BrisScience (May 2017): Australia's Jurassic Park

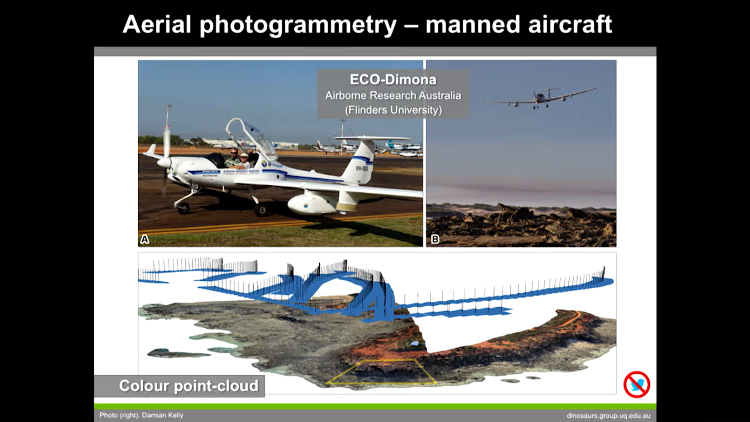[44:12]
And what he would do is fly up, and here he is at Womadon at James Price Point. And as he would fly, he would just take hundreds and hundreds of photos.
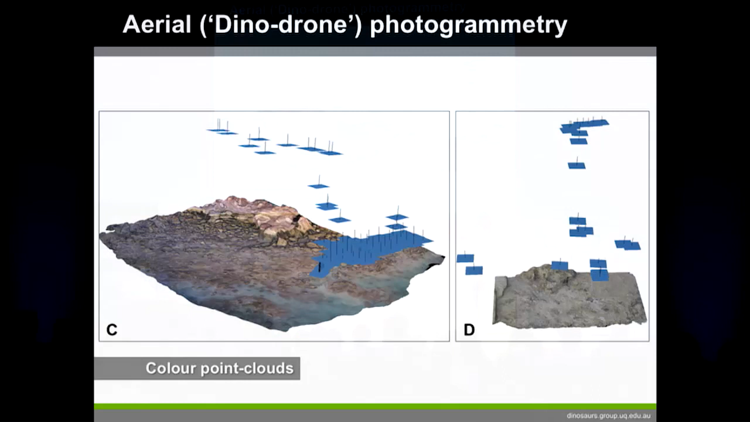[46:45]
We also do the same thing with camera-mounted tripod or tripod-mounted cameras.
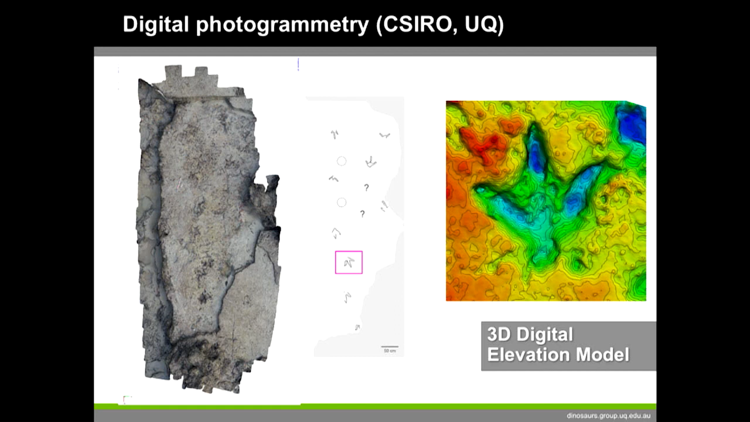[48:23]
and then you can colorize it to make high parts red and deep bits blue, and we can just flip this around and do stuff with it on the computer.